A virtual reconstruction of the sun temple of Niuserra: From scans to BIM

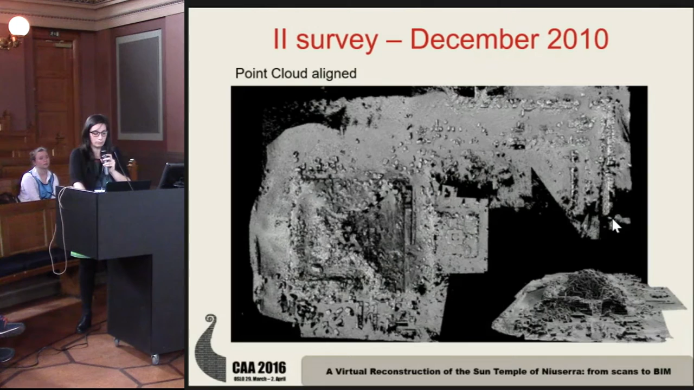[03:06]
I was talking about palm clouds, very detailed.
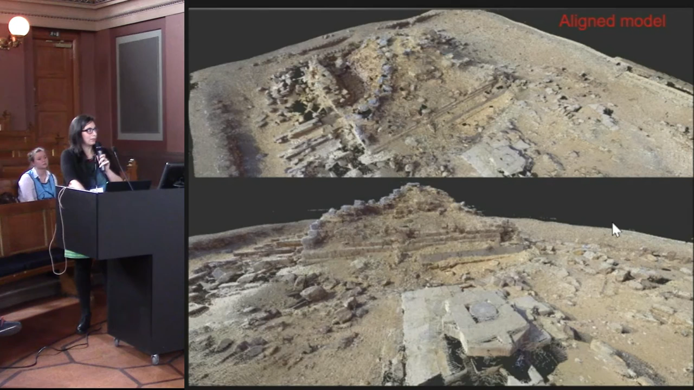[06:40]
the alignment model obtained. At this point, we need to manage a lot of data, a lot of information.
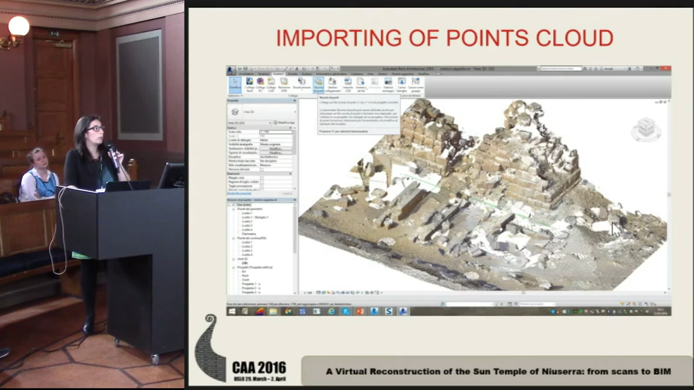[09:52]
And so we imported the Point Cloud in a software Revit. And immediately we have available plans and section prospect elevation of the model.